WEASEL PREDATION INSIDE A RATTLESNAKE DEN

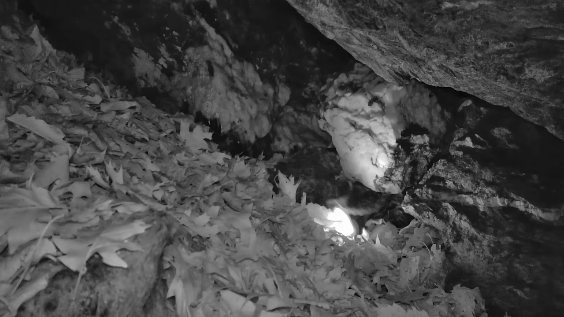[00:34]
to recap or for those unfamiliar with a video i posted in january one of my trail cameras documented a weasel entering a timber
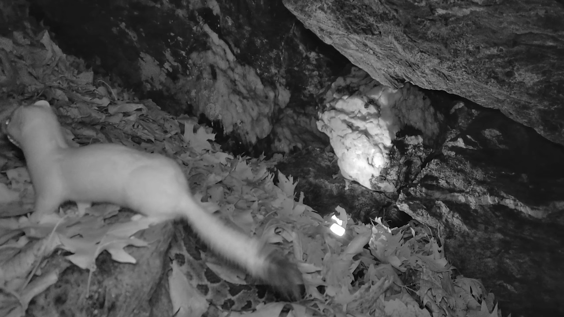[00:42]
rattlesnake hibernaculum and in under a minute killing a rattlesnake before dragging its oversized prey out of the den well it has happened again recently
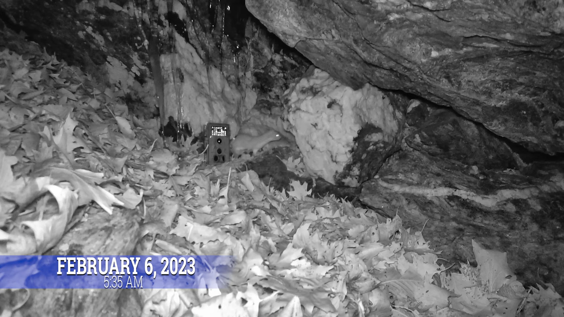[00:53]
at the same den site but with a different predatory twist at the end of the clip which happens fast so watch for it
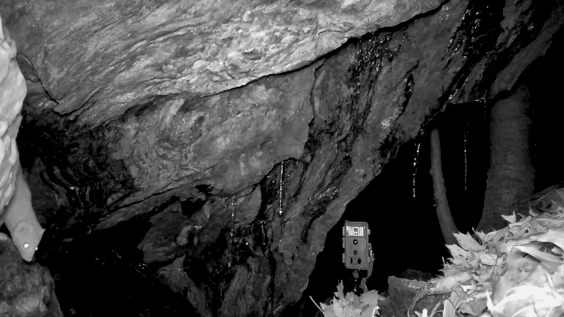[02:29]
top so we are dealing with at least two different weasels preying upon rattlesnakes at this den site
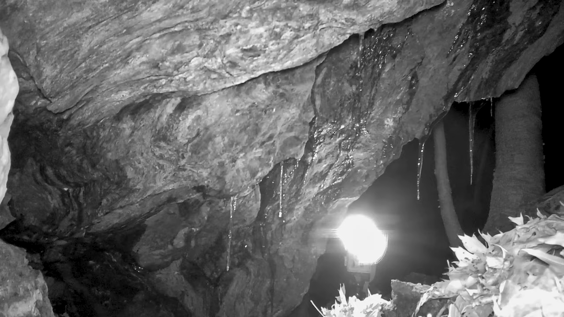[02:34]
as some of you are aware i am passionate about timber rattlesnakes